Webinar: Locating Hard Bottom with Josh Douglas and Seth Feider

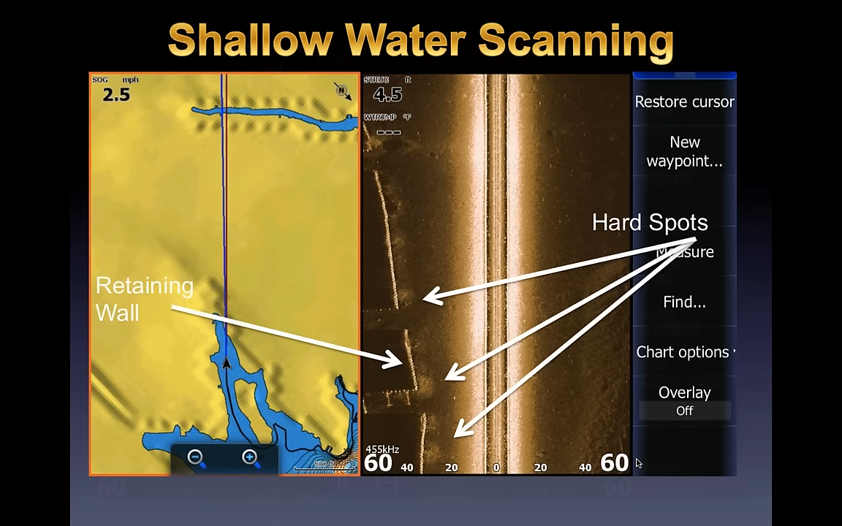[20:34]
On screen: speed 2.5 mph
in there and start getting the bites on that instead of running the whole entire wall and the one thing that i was noticing was 95 of my bites came where there was some sort of a hard bottom a little tiny rock pile a couple of boulders whatever it was that they could sit on and then this this image you can see i'm just scanning back through a through a creek channel i got retaining walls there and every single one of those along those are pointing to little hard spots along that retaining wall and this was just a good shot sometimes i'd go a mile without barely seeing
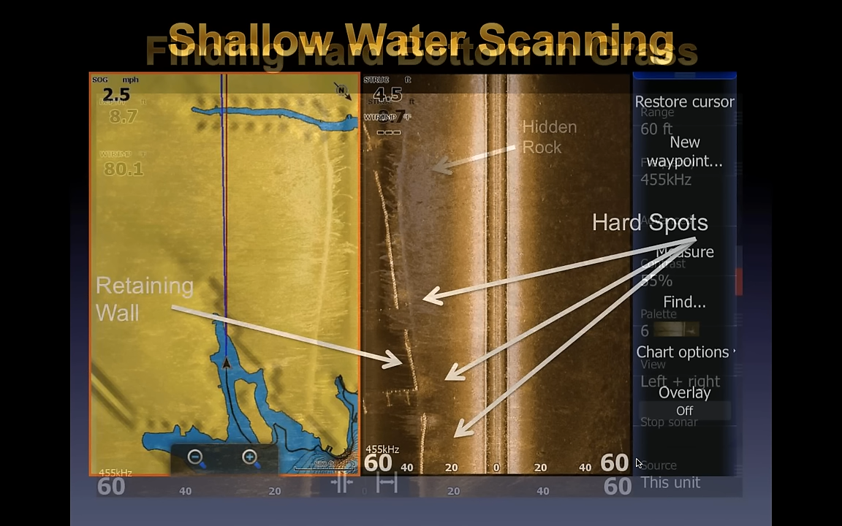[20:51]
On screen: speed 2.5 mph
a single one of those and it's like fishing docks or something if you're going to fish that you could jump up on the wrong stretch and just never ever ever get a bite not know why but in this circumstance i could see the reason why i'd get the bites where i was getting them and i can duplicate that across the lake
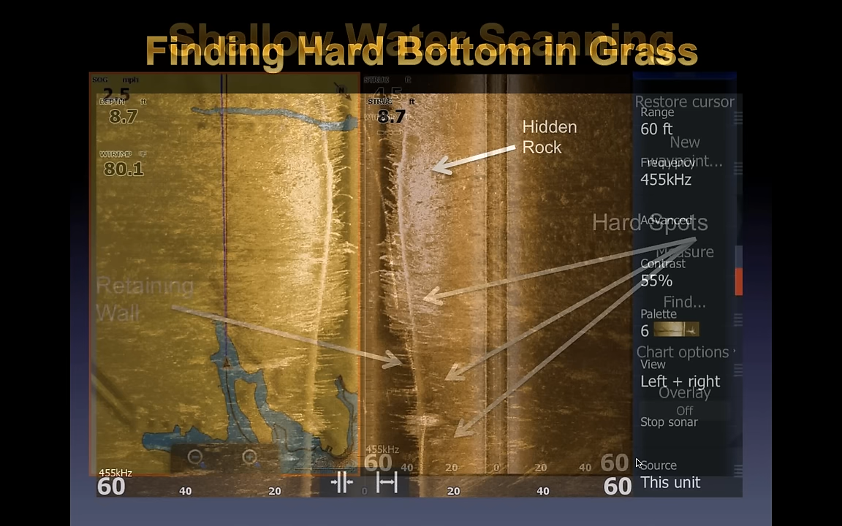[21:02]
finding hard bottom and grass uh seth is probably one of the best grass fishermen that i personally know i'm taking a lot of that has to do with finding some some sort of bottom combination yeah it's a big deal especially when your lakes have a ton of grass i mean there's miles of it and fish are going to key in on certain little spots in there and most of them are hard bottom spots in the grass something you definitely want to look for anytime you're on grass lakes
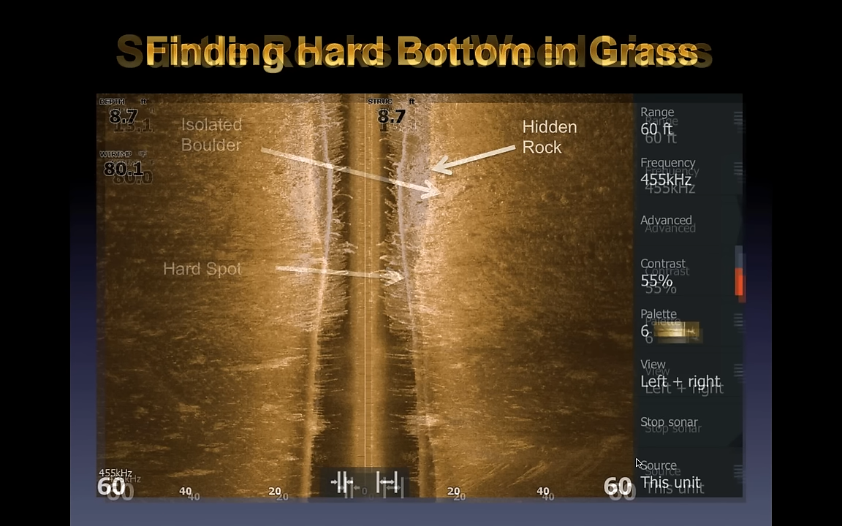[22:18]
uh you know it's going to make you a lot more efficient covering that water and in this screenshot here you can actually see a few of the boulders as we're going through a grass flat um just some hidden stuff that's the type of area i guarantee
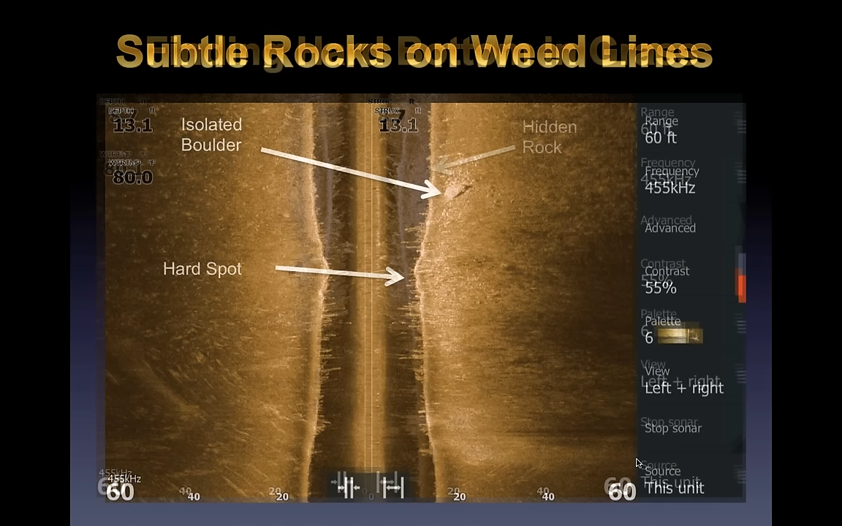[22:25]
you type in all cast jigs start flipping around in there and you're going to get a bite same deal subtle rocks on weed lines little hard bottom spots it could be boulders it could be sand gravel all of is good you can see a little inside turn here on this point on the right hand side you can see the isolated boulder and uh up in the upper part of the screen these kind of deals are just bread and butter you can get a bunch of these if you can find a bunch of these these are guaranteed fish spots you stop
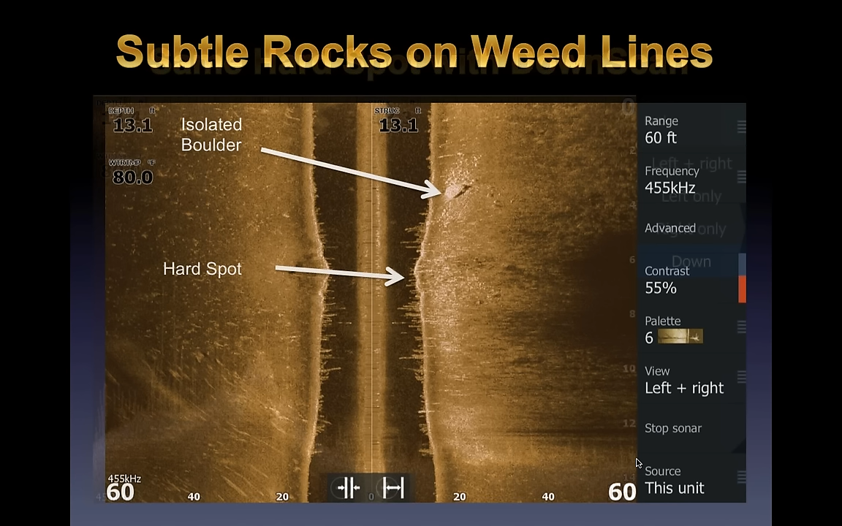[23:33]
feel for right where that that prime spot is and just throw a buoy 10 feet to the left of it and circle back around and you know right where your cast is every time no matter which way the boat's drifting which way you're moving around you know where you need to make your cast to cover to cover that area and this screenshot shows that perfectly right on the edge a little point coming out our
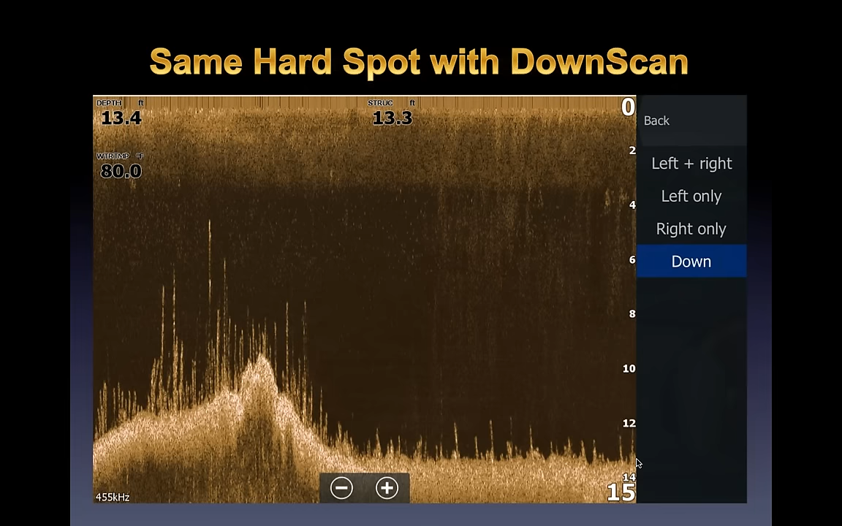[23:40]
On screen: depth 13.4 ft
bottom and a nice boulder off to the edge of it uh this is down scan using down scan this is that same hard spot you know it missed the boulder didn't really see that sitting off to the side but it definitely grabbed
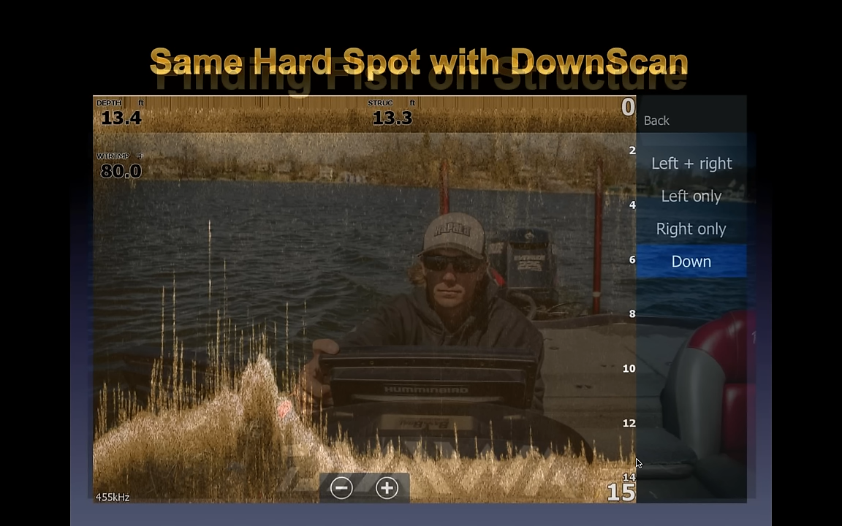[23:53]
On screen: depth 13.4 ft
uh that little point that was sticking out right there that's how it would look on a down scan to me that looks pretty hard it showed me a lot of white echoes right there um but definitely something that once you train your eye that you can see on on your on your structure stand for sure yeah and hard hard bottoms are pretty much always going to be points and high spots just kind of the way erosion works um anytime you see little high spots jump up like that on your graph pretty good odds you're going to have hard bottom there that can work with
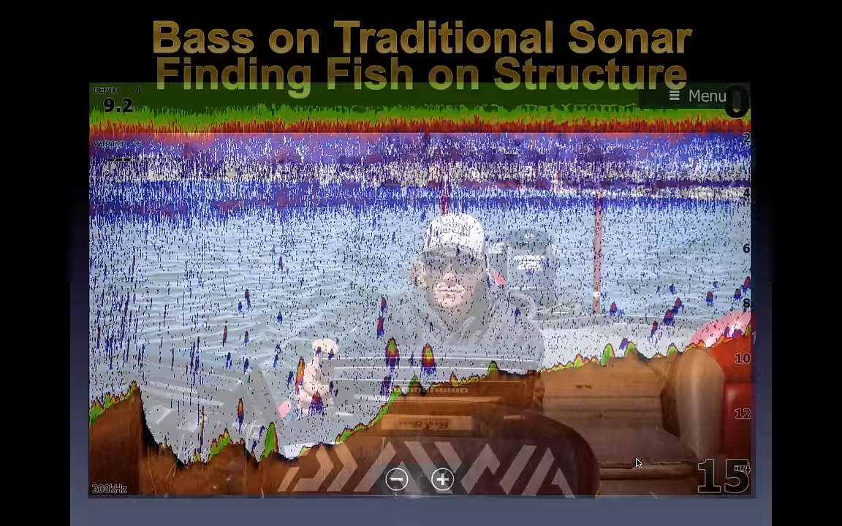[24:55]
finding fish on structure that's the fun part you've done your homework you're getting out on here you you need to this the traditional sonar this is if you're actually looking for the fish how often are you actually looking for fish when you're looking for hard bottom areas um a lot especially in the deeper water um real shallow you kind of got to fish them those are hard to see at that point but anytime you get out past 15 feet of water that you can really see bass well on your graph and um